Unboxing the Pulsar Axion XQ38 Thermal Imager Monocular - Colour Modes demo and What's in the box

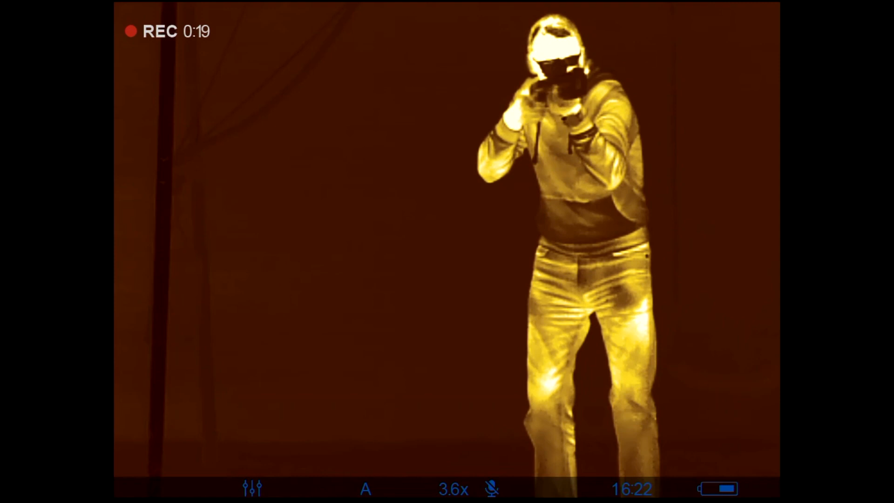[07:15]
in terms of zoom you can control the zoom using the this up and down button
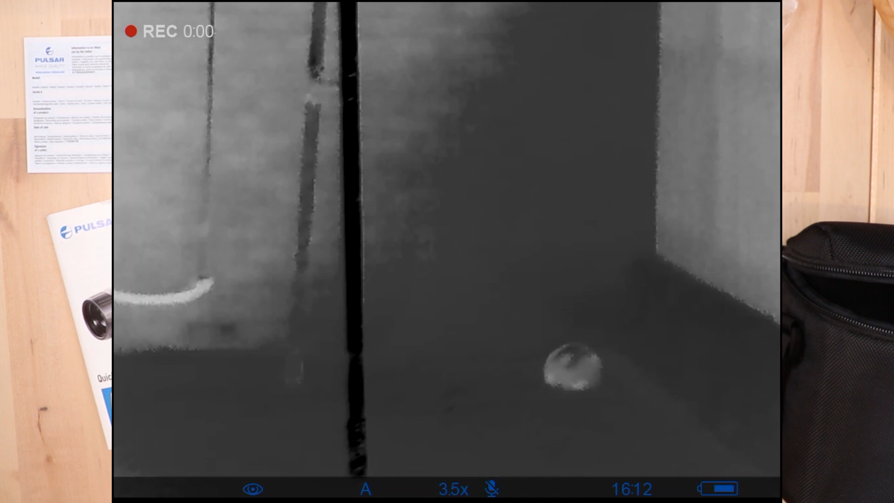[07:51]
you also have a stedometric range finder so that's the ones where you set the little line above and below the rabbit for example and then it would tell you the distance based on the calculations inside the unit.